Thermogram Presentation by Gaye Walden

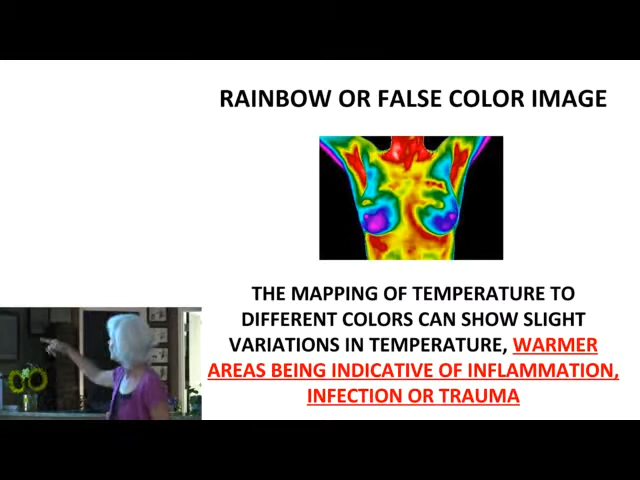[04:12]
What we want to do by picking up heat, which is indicative of inflammation, pick it up before it has an opportunity to form a structure that's going to show up in another screening. Does that make sense? Mm-hmm. So Effie, let's go on here to the grayscale image. We also view the images in grayscale.
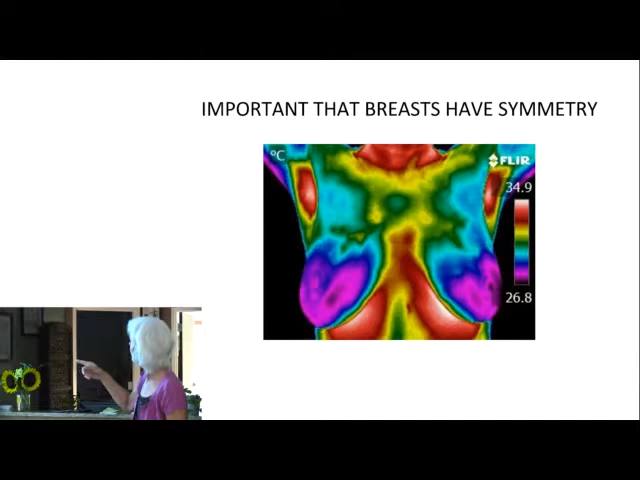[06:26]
On screen: scale top 34.9°C, scale bottom 26.8°C
All right. This is an image in rainbow of a woman who has symmetry in her breast, and we look for symmetry. That's the sign of good breast health. Do you see how these colors are alike?
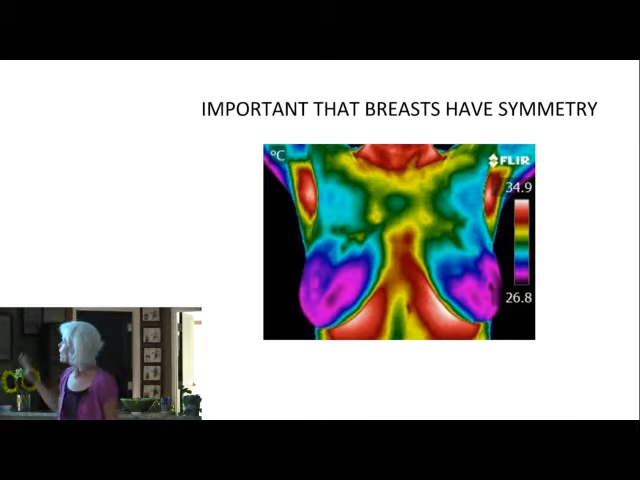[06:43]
On screen: scale top 34.9°C, scale bottom 26.8°C
So that always indicates good breast health because I don't see any areas in this image that I really have to measure. And I do these measurements. This is very detailed work if you do this correctly because we're picking up significant heat, but we're also picking up insignificant heat. So you'll find out when you do this imaging if you have any areas within the breast or even the slightest bit warmer, because my camera picks up heat to less than a tenth of a degree. It's very sensitive.
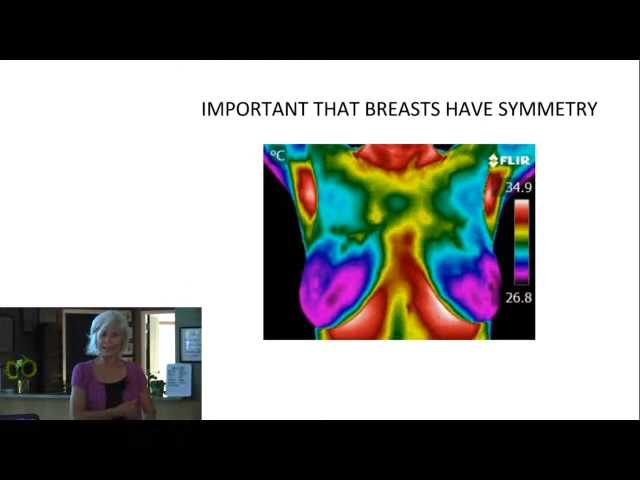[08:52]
On screen: scale top 34.9°C, scale bottom 26.8°C
Whereas if you do this and we say, "Well, there's a little heat in your right breast in this area," why? Let's investigate and see why. Let's bring that inflammation down to bring that heat down so that your breasts become healthier. So this really tells you whether you have healthy breasts or not. This is an image of a healthy breast because of the symmetry and no
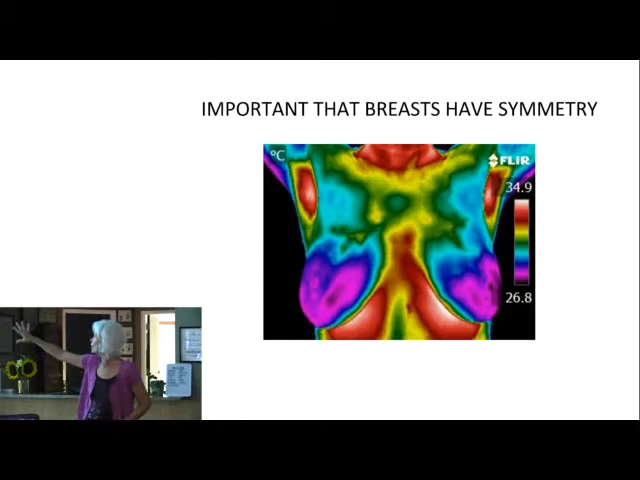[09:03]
On screen: scale top 34.9°C, scale bottom 26.8°C
areas that we can see in this image that need to be investigated as far as is there any heat difference between one area of the breast versus another. There are not in this particular image.
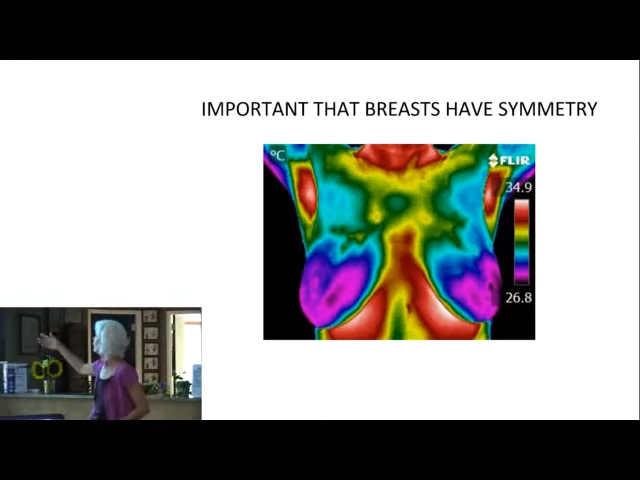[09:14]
On screen: scale top 34.9°C, scale bottom 26.8°C
How about the next one, Effie? Okay, this is one that shows you extreme asymmetry. Okay, the breasts don't look alike, do they? In any way. This is indicative of a higher risk. And I use the word risk because this is also a risk assessment tool, a risk assessment screening. We have a scale from 1 to 5, 1 being the lowest risk, 5 being the highest, and everything in between.
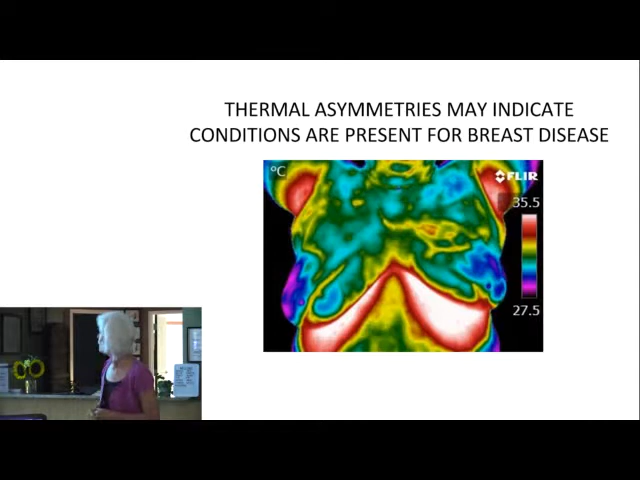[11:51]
On screen: scale top 35.5°C, scale bottom 27.5°C
positive things you can do. Then there's a very good likelihood that she'll have breast cancer again if she doesn't take action, take charge of this. So that's what asymmetry looks like, and you're going to be seeing some more images that indicate asymmetry. Okay, next, Effie. All right. Now we're going to start with some examples of before and after. If you give someone a risk assessment and you say that they are a 4 or 5, which is above average, okay, Gay, what do I do about it? All right, that's what obviously you're going to think, well, what do I do about it? So, as a health coach,
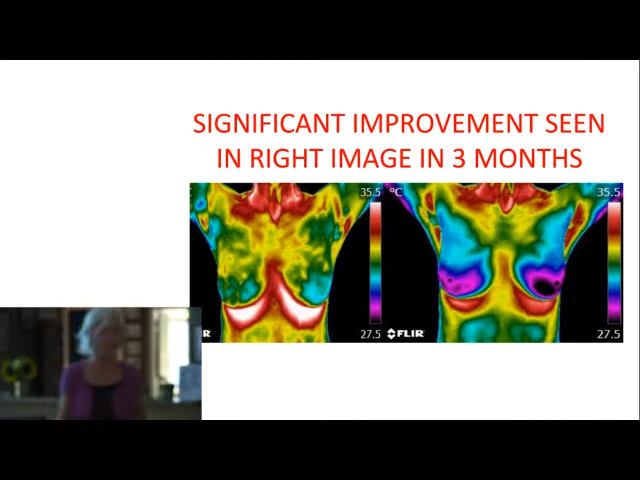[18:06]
On screen: scale top 35.5°C, scale bottom 27.5°C
give feedback that what they're doing with someone is actually working, what therapies are working. So let's show the next one now.
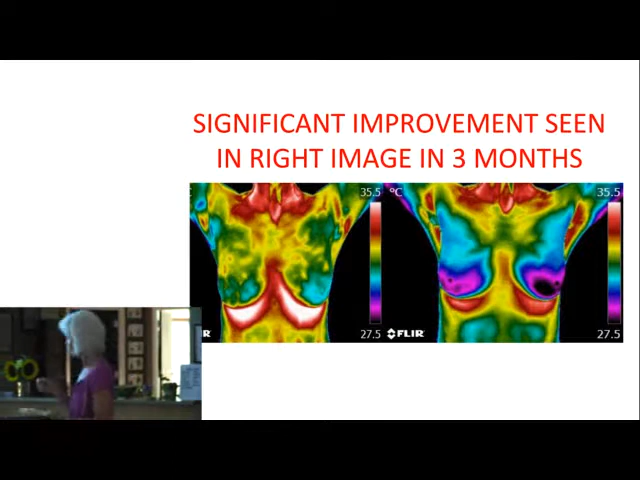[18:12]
On screen: scale top 35.5°C, scale bottom 27.5°C
All right, so this is, I do a lot of experimenting with the camera. I don't know why I shouldn't. It's a $13,000 camera. I can do anything I want with it. And it, you know, in order to really know what works, I need to experiment even more. This lady is an airline pilot, a female, you know, and she is, by the very nature of what she does, she's at high risk.
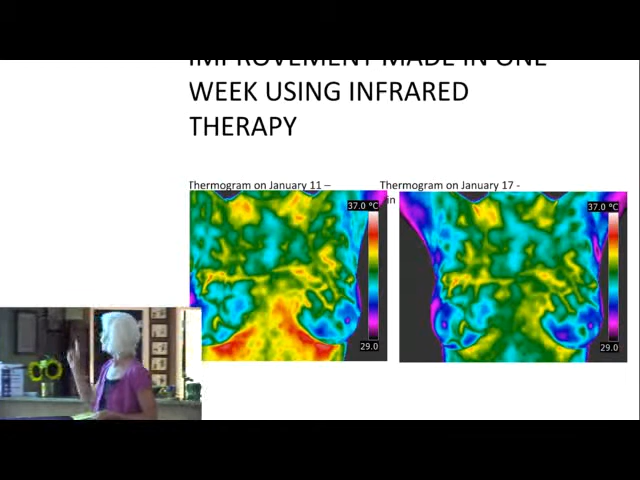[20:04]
On screen: scale top 37.0°C, scale bottom 29.0°C
And I gave her a thermogram on the 11th, and she was 4+ in the left breast, which means high risk. And then she didn't change anything else in her routine. I asked her to not do anything differently. And after she completed those 5 afternoons using this therapy, which was January 17th, I gave her, she had reduced her risk by 1 point in 1 week. That doesn't happen often. Now, you'd think, okay, well, what, everybody's got to do this. If she can reduce her risk and by 1 point in 1 week, whoo, we got to do this. Well, other women have used the same therapy and have not had the same positive changes, unfortunately.
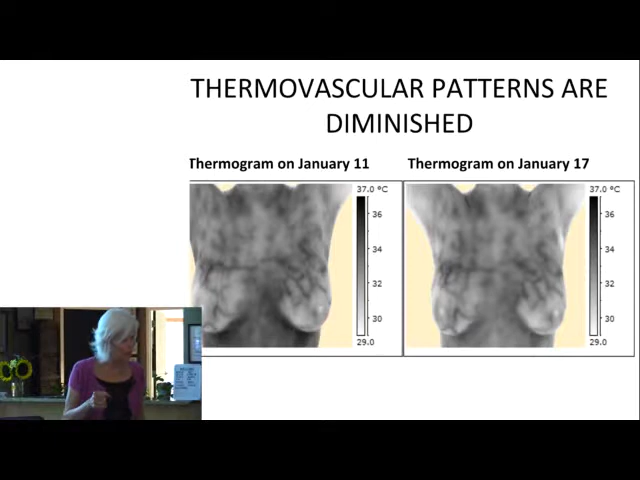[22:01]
On screen: scale top 37.0°C
That vascularity, those patterns will actually, the loops will start to unloop and they'll dim more and more, and it'll be, and that's how we see improvement. Next one, Effie.
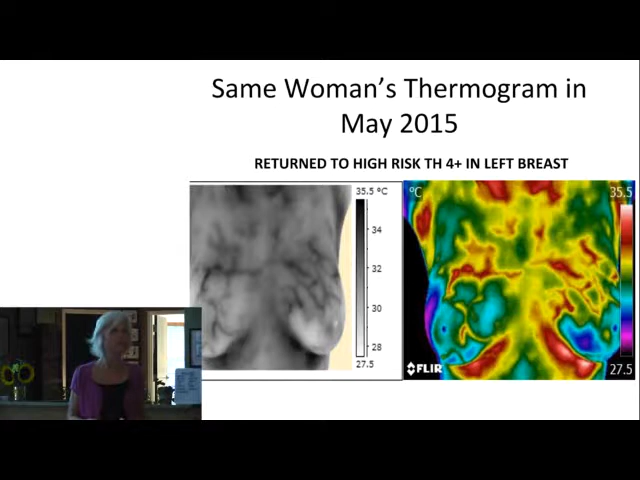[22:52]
On screen: scale top 35.5°C
But that's just to show you that she, in the rainbow and the black and white, the grayscale, that she unfortunately went right back up to high risk in that breast. But you know, the very nature of what she does, she has to do more to keep her breast healthy. Next one, Effie. Okay, and this is very powerful, and this is one of the slides I changed today because this was just done last week on this lady, July 28th, right? This was her thermogram in the fall of last year, and she was assessed 5 in the left breast. You can see the asymmetry there, and if you see the green, let me explain here the scale so you know.